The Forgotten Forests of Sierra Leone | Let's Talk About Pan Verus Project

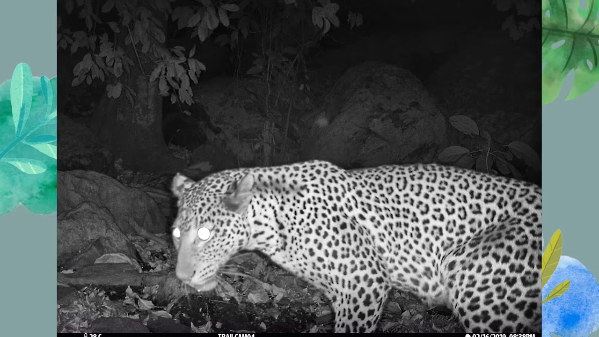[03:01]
or wild cats roaming this national park. Wow. And no one really ever thinks of wildlife when they think of Sierra Leone.